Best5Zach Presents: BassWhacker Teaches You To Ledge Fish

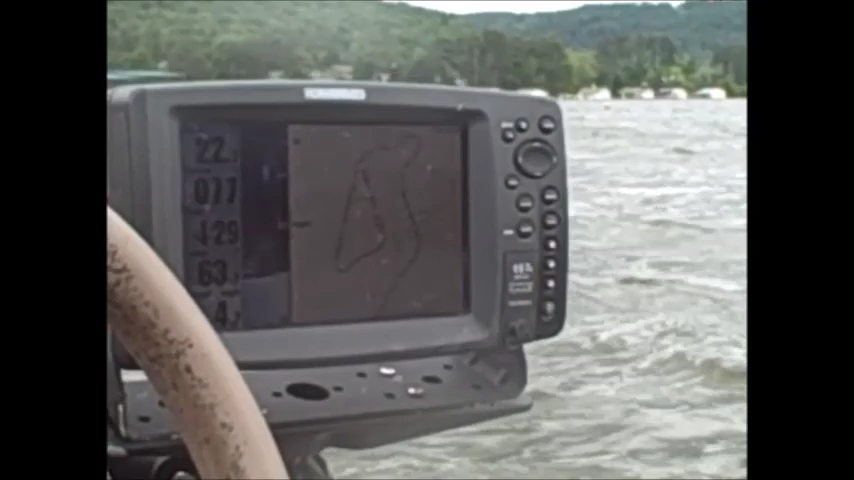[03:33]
Here we go. Starting to come up the hill there. There's a couple of high fish up in the water column. They usually kind of white bass. Those are stacked like crappy right there.
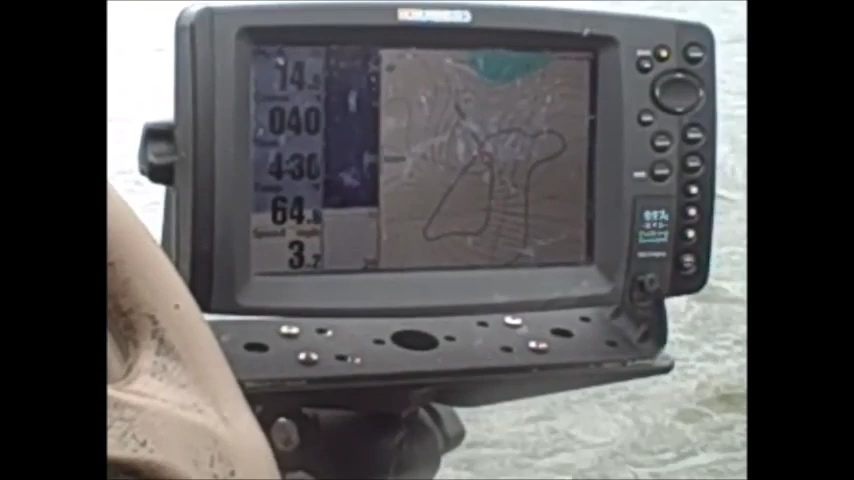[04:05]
Maybe they're all, you know, kind of from there down. It's starting to look more and more like bass because there's less and less fish really, just to be honest with you. I don't like to idle a hump and see a hundred fish. It's usually not a good thing. That was, you know, I've seen six or eight in one little line there. You've got to remember you're only looking at a small space. You're only looking at five or six foot. I don't even know if you're looking at that much, to be honest.
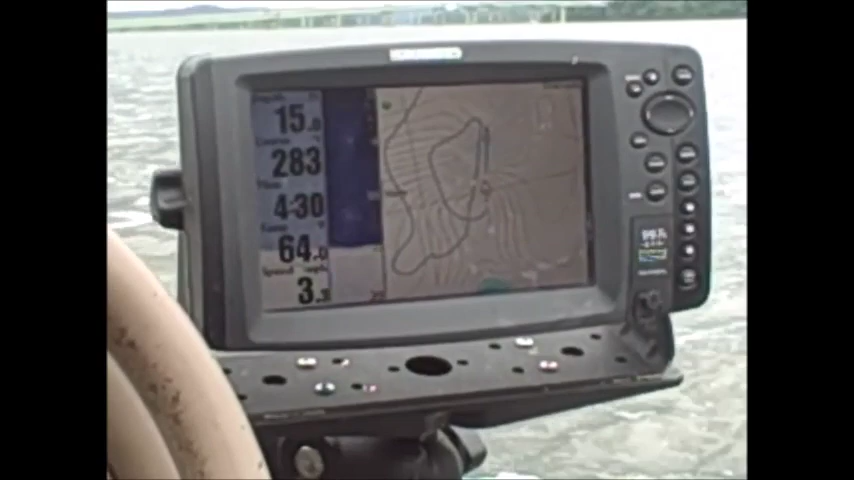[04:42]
This is just parallel line to where I've seen the fish earlier. Sometimes I'll hit the side scan just to get a look out and be sure there's not some big rocks around I need to know about.
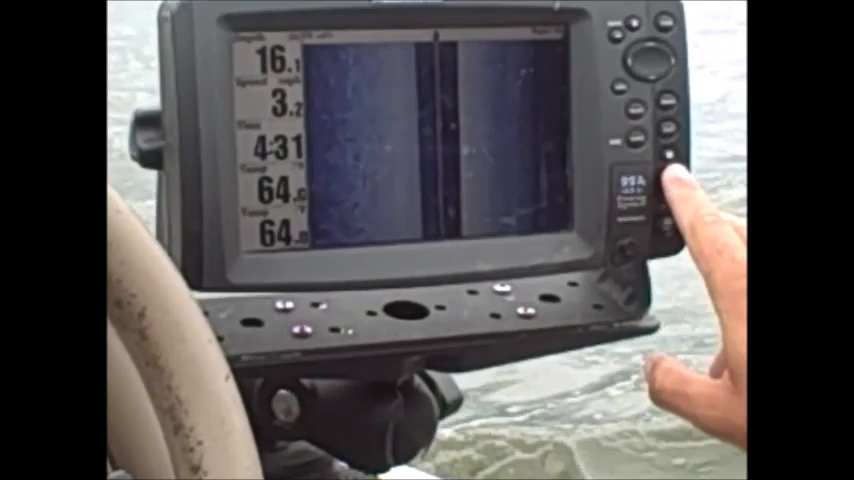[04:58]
Right there goes some fish right there. There's one on the bottom. Right there is one at Pi. It's probably the same fish that's reading on both sides. There's another one on the bottom. They're really tiny. When you start trying to play with your side scans and down scans, the first thing I tell you to learn is that the fish are really tiny. They're not, you're probably looking for stuff that's way too big.
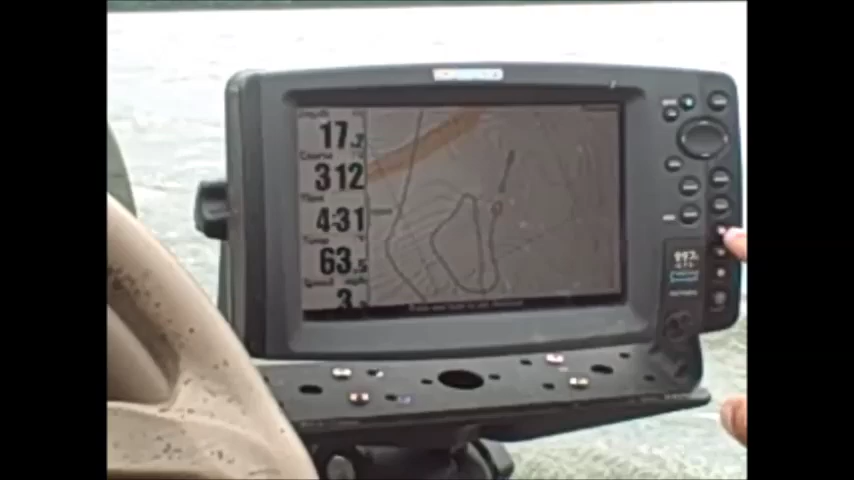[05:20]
I keep my quick set buttons, one on map just to navigate, run around the lake. One on down scan with a map. There they are.
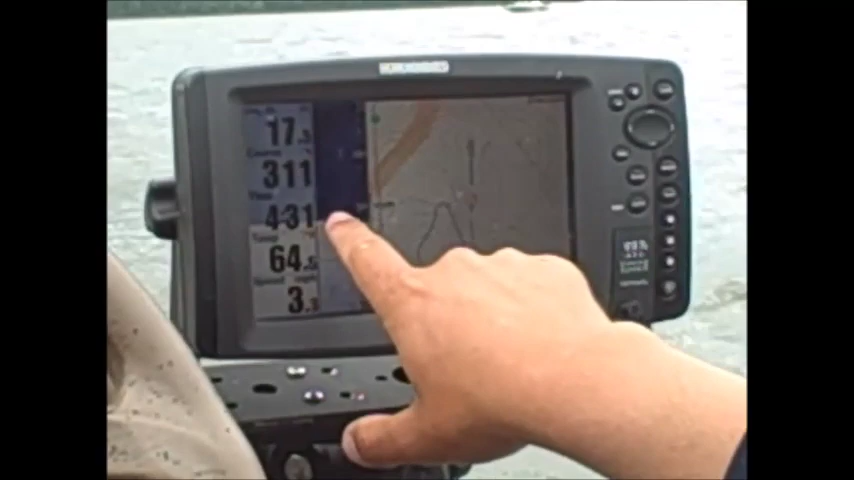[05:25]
There they are. That's where I crossed them last time too. And then one on sides.
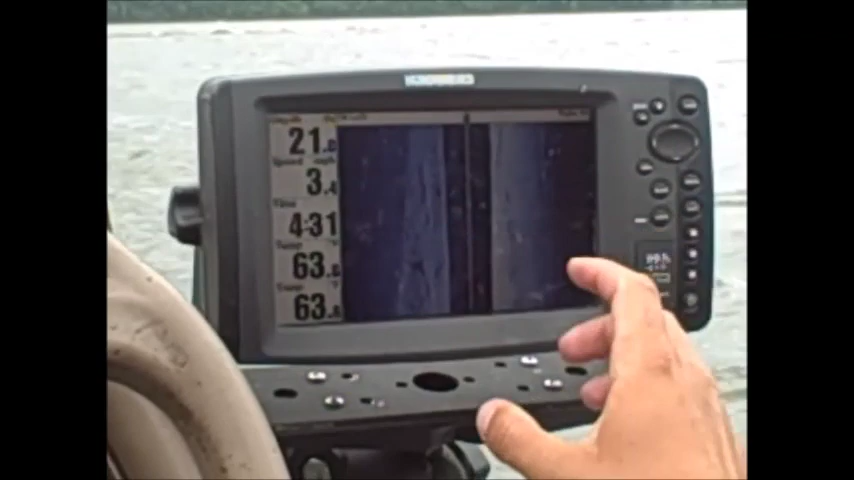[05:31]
You can see right here is a lot of rough stuff. There's those fish I just seen a minute ago. You can see them right there. Little small guys. They're ganged up on some kind of stump right there or something. Here's some more of them.
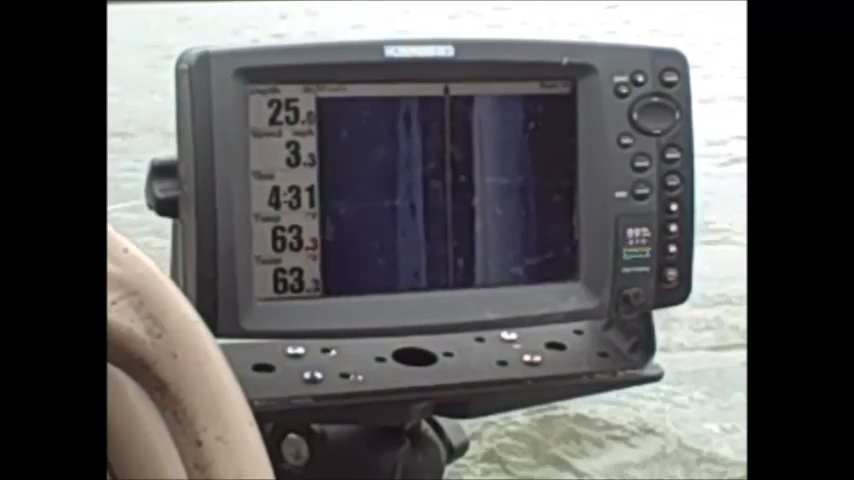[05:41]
Anyways, that's just a little tip about how to look for them out here. Just get yourself a good map card. Get yourself a decent depth finder. It doesn't have to be $5,000.